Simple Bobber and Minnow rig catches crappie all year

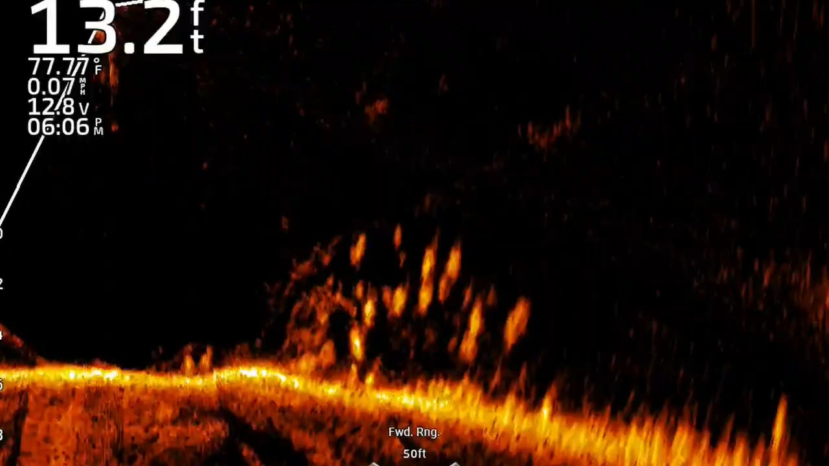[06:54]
On screen: depth 13.2 ft, speed 0.07 mph
The bait fish are pretty big, especially this time of year. We're getting into August now. And these fish are fat and happy. A lot of fish in the system, a lot of bait fish in the system. These crappie are nice and fat.
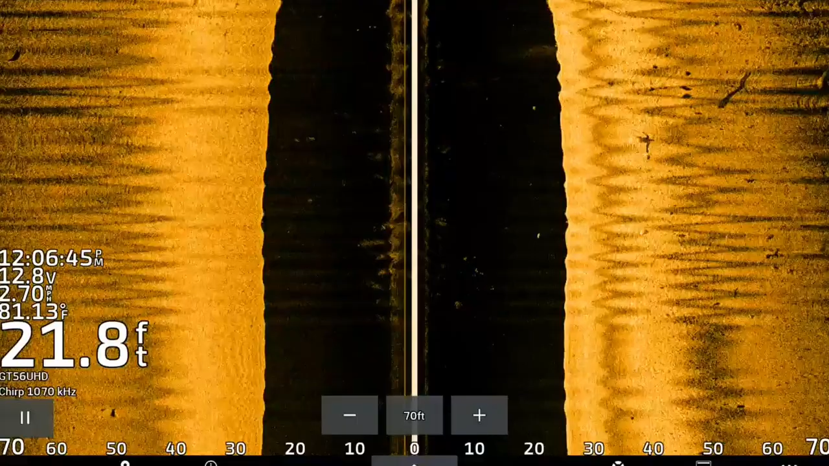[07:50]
On screen: depth 21.8 ft, water 81.13°F
it pushes logs and brush downstream and they get caught in the backwater eddies behind or the downstream side of these sandbars and points.
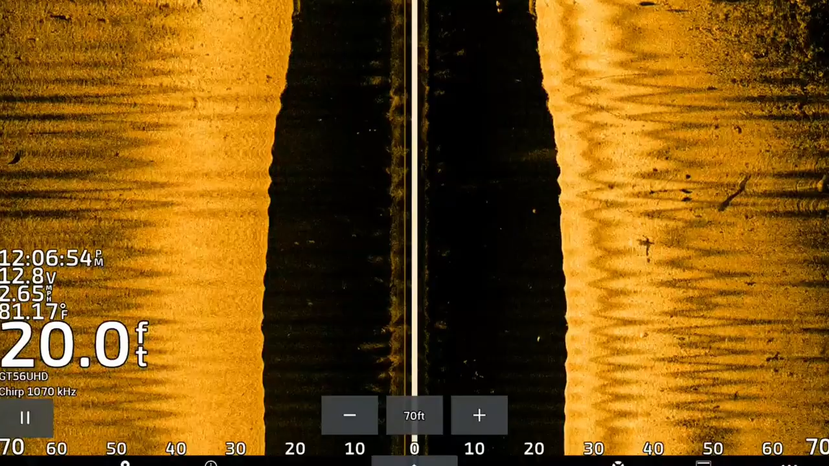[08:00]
On screen: depth 20.0 ft, water 81.17°F
You can use side imaging or live scope or whatever sonar that you have, but these are the high percentage areas I would focus on.
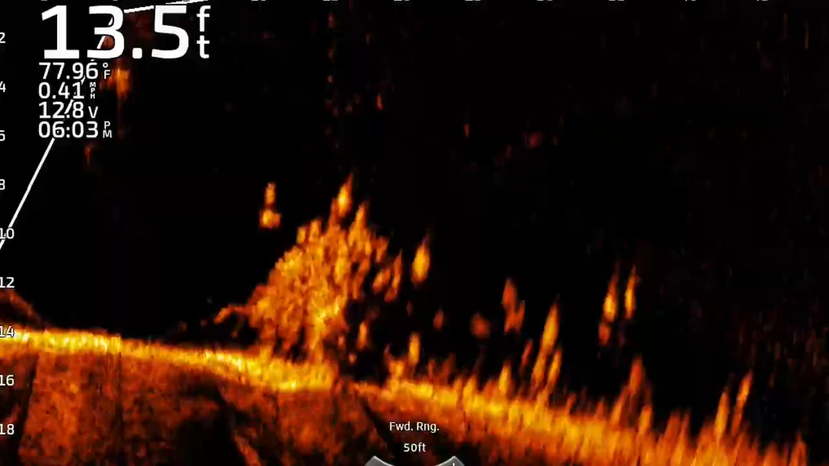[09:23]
On screen: depth 13.5 ft, water 77.96°F, speed 0.41 mph
you can see this is the root of the tree about 15 feet out, and you can see the main part of the tree laying on the river bottom there. It's a big old tree that got pushed in here.
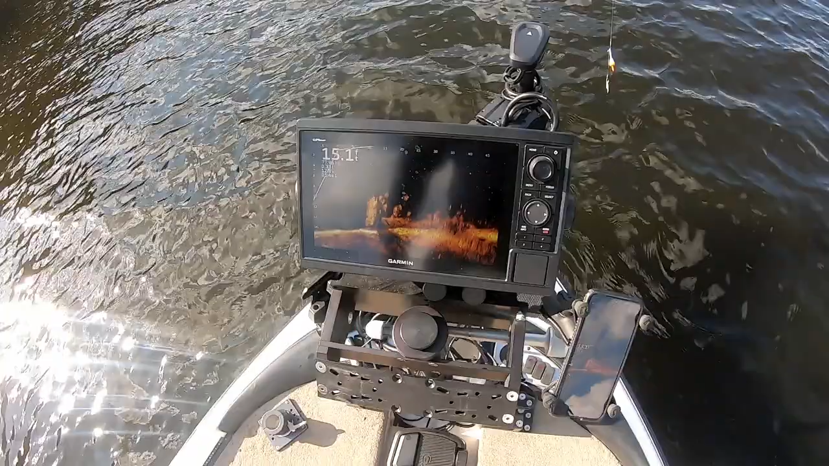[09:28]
I'm just gonna throw this minnow out and let it kind of drift back towards me here. Oh, there he is.
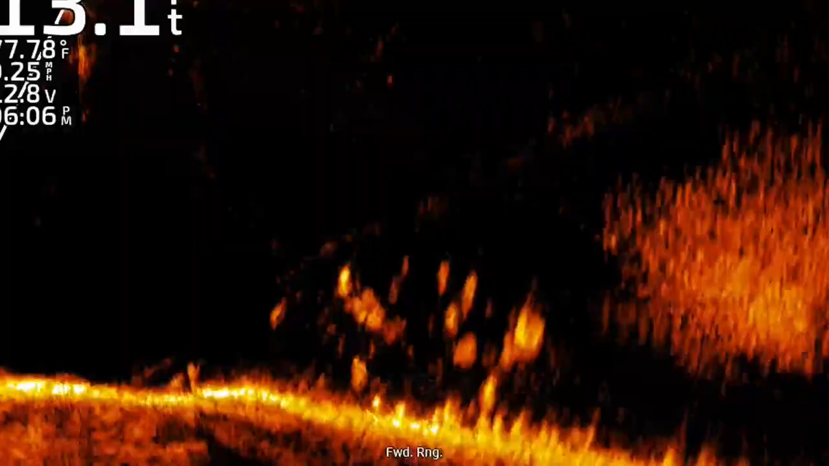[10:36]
There is a huge pot of baitfish. You see that?
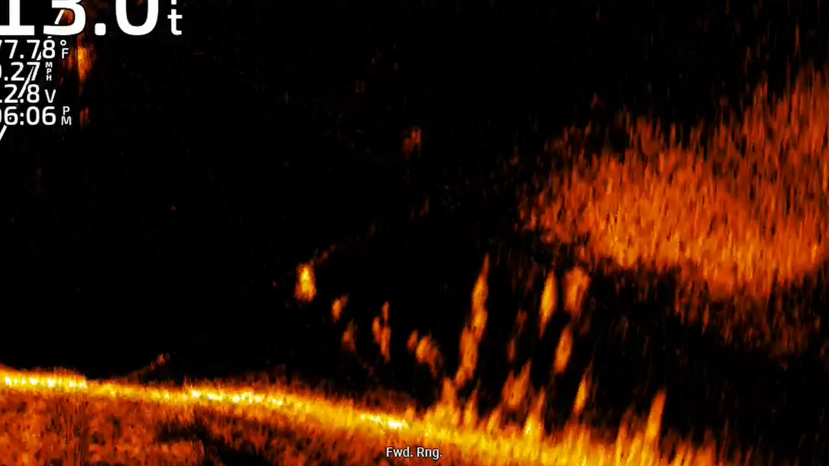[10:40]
That's not echo. That is a bunch of shiners or something that's in this river system.